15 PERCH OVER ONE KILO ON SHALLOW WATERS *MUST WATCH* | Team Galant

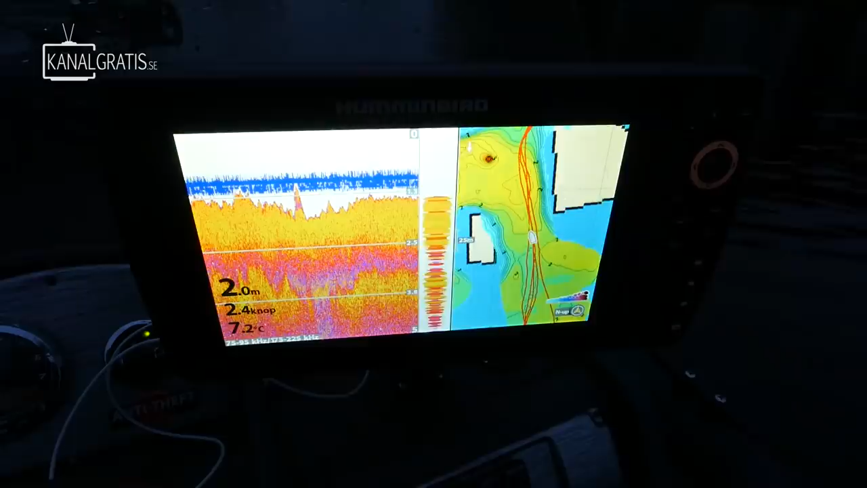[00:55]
On screen: depth 2.0 m, water 7.2°C, speed 2.4 kn
Och här längst in i viken så finns det inget sjökort och då kommer sånt här ekolod.
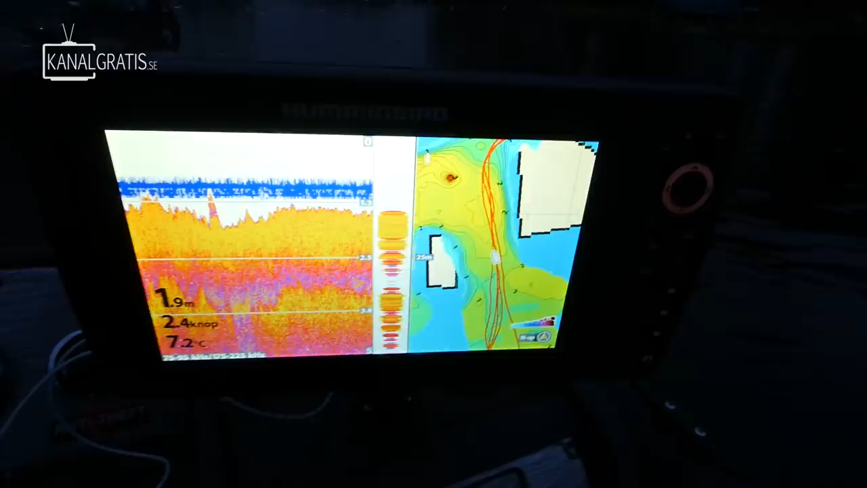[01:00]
On screen: depth 1.9 m, water 7.2°C, speed 2.4 kn
Detta är ett Hummingbird Helix 10. Perfekt till nytta, för som ni ser här så har jag satt på Autoshot Live, eller jag har kört upp här tidigare med Autoshot Live.
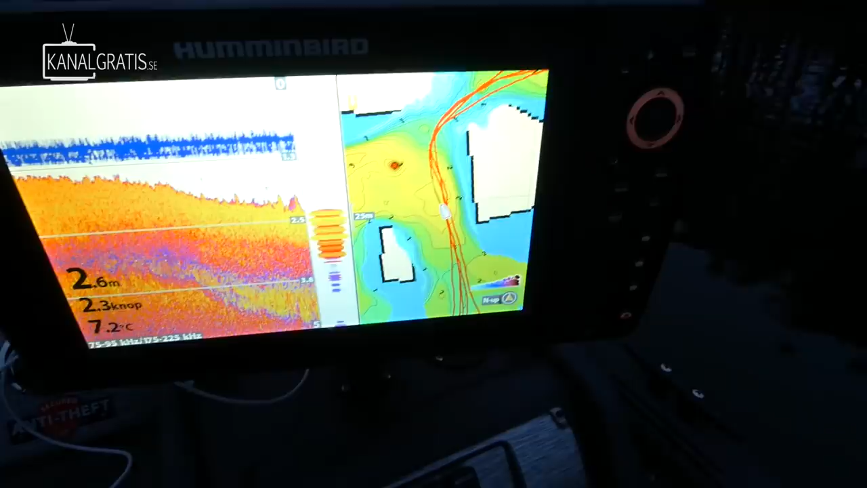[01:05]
On screen: depth 2.6 m, water 7.2°C, speed 2.3 kn
Och som ni ser här så är det 2 meter och här blir det typ 1 meter.
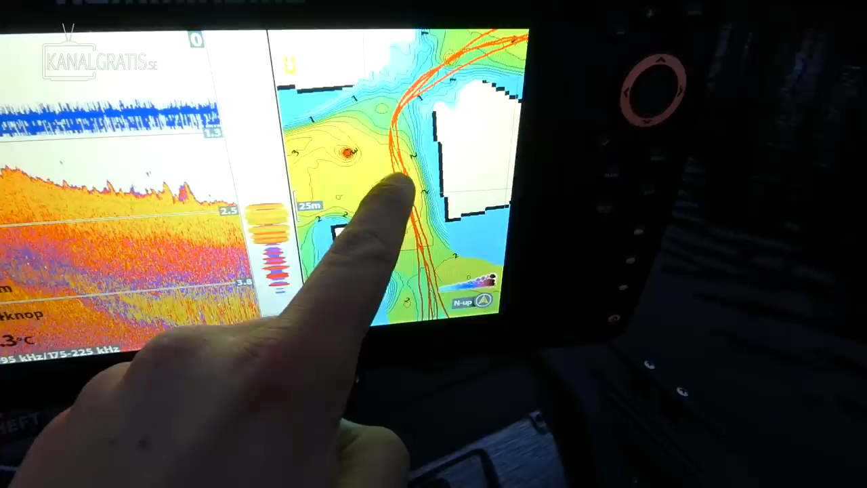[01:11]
Och då bara följer jag denna spåret som jag har kört upp tidigare,
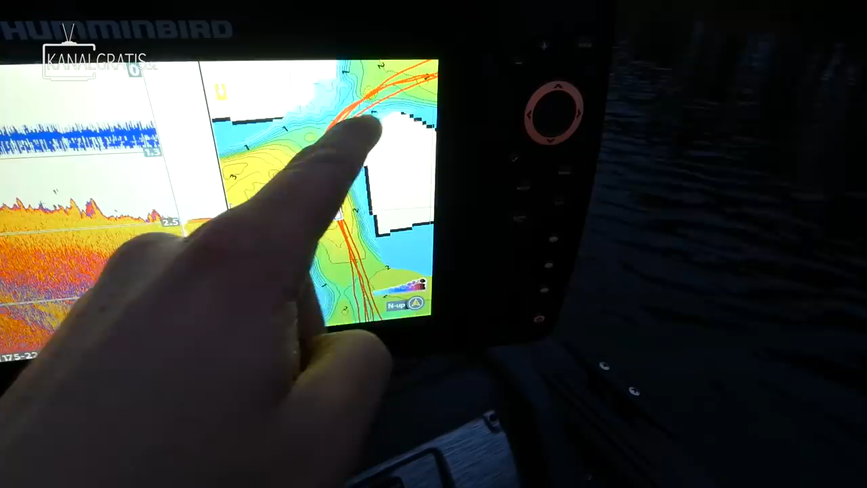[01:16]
för här vet jag att det inte finns någon sten. Och här som ni ser så blir det typ 1 meter.
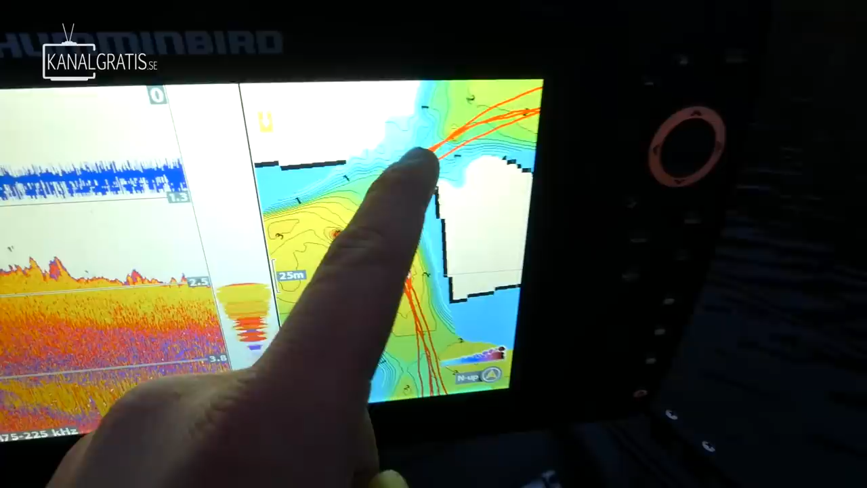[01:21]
Så här kommer jag vara tvungen att hissa upp motorn lite.
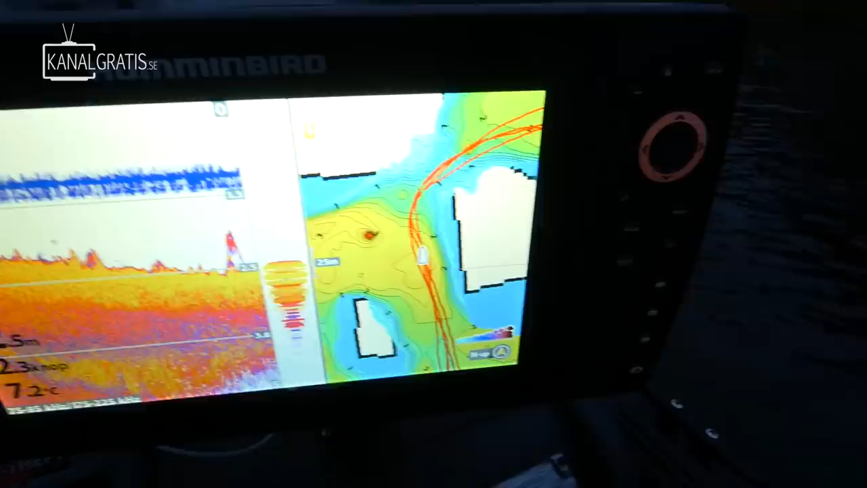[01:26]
Men just här så är det 2,5 meter. Så här är det lugnt, men snart så gäller det att jag tar det försiktigt.
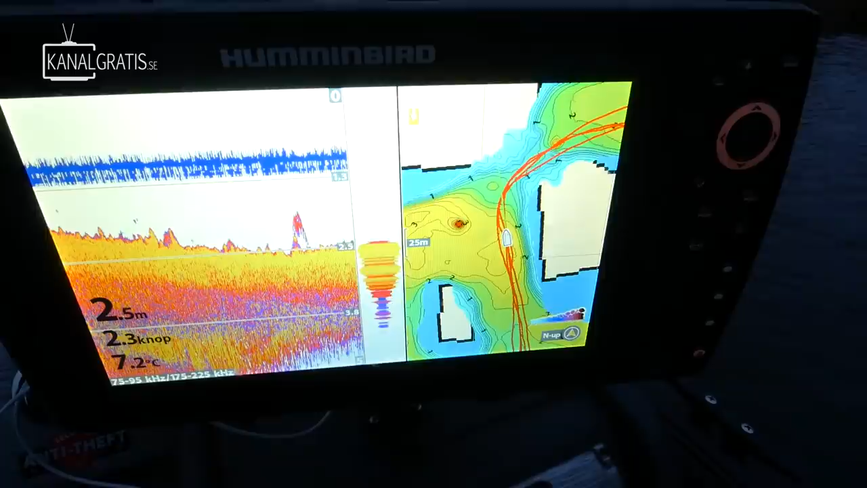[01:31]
On screen: depth 2.5 m, water 7.2°C, speed 2.3 kn
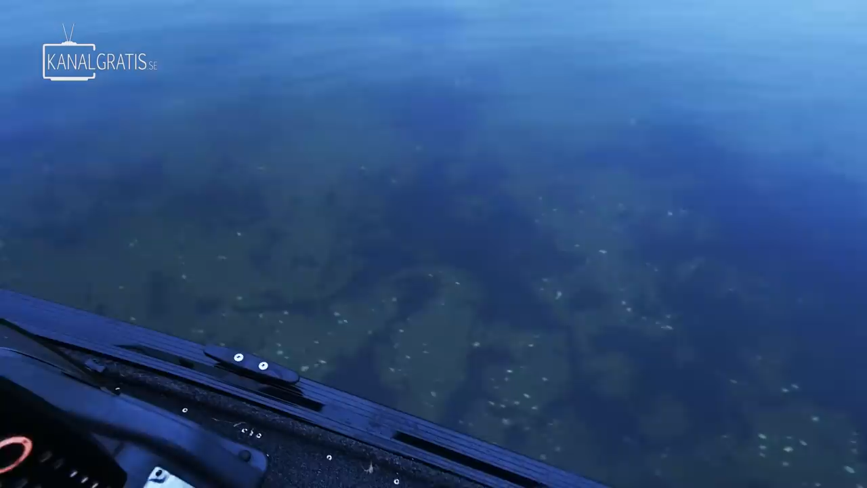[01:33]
Och just nu så har jag kommit till det grunda.
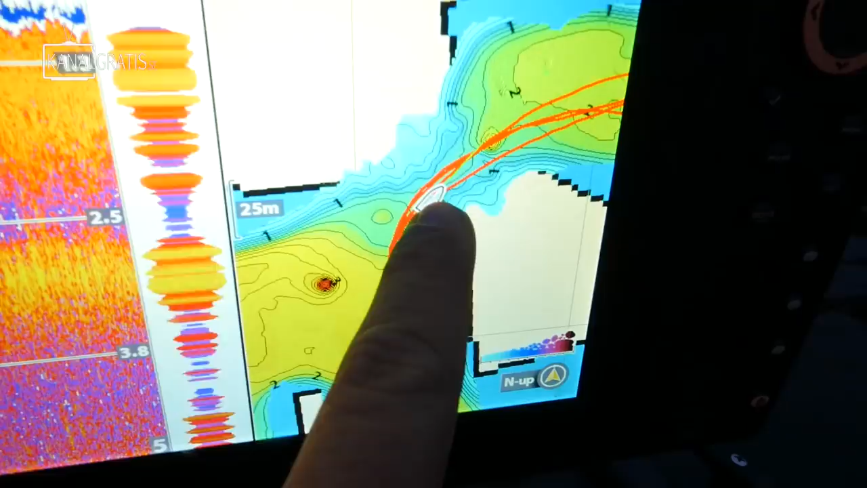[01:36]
Och här är det svingrunt, typ 1,4 meter.
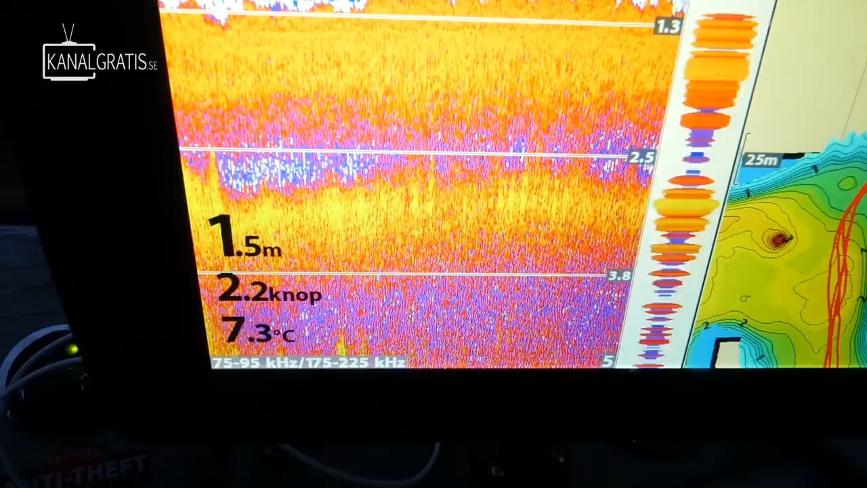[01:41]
On screen: depth 1.5 m, water 7.3°C
1,5 som ni ser där nere. Så nu måste jag hissa upp motorn för att det inte ska gå i botten.
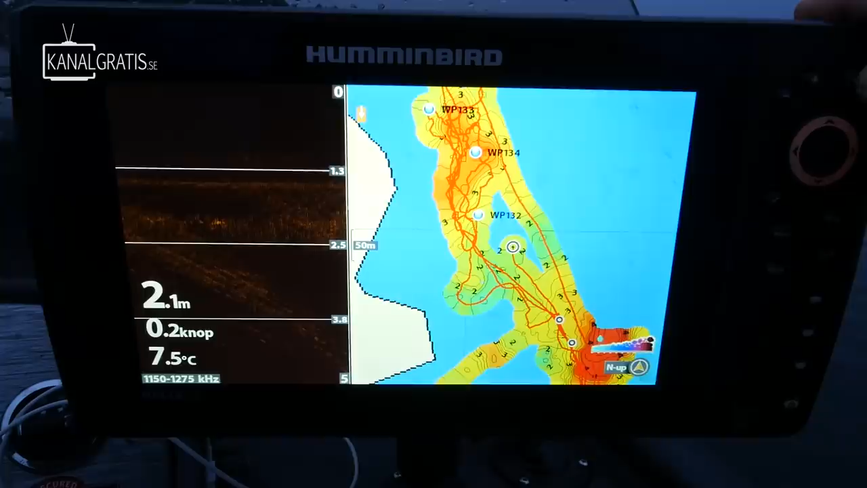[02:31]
On screen: depth 2.1 m, water 7.5°C, speed 0.2 kn
denna inställningen. Här är den. För att då kan jag se om det kommer sådana här abborrestim, för här eftersom det är så grunt så åker abborrarna runt överallt.
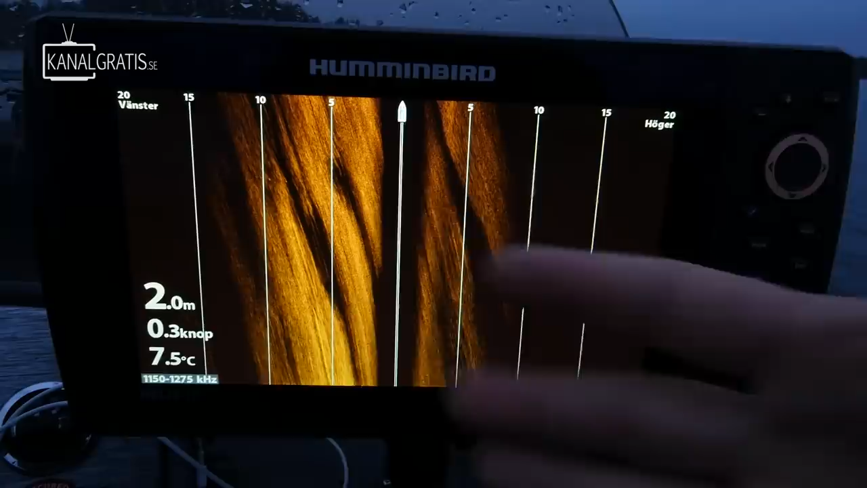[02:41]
On screen: depth 2.0 m, water 7.5°C, speed 0.3 kn
Så kan man ibland se om det kommer in något abborrestim så här på sidan. Och jag ska väl se senare om jag ser det, hur det ser ut, men det är faktiskt till väldigt bra nytta.